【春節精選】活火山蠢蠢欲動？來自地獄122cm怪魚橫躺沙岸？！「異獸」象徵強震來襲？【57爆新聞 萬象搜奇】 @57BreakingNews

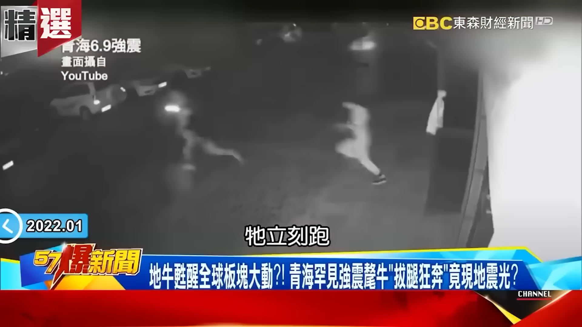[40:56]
說的青海大震他的地震規模6.6在發生的那一瞬間他立刻跑好 那我現在把鏡頭帶到青海的一個某市區去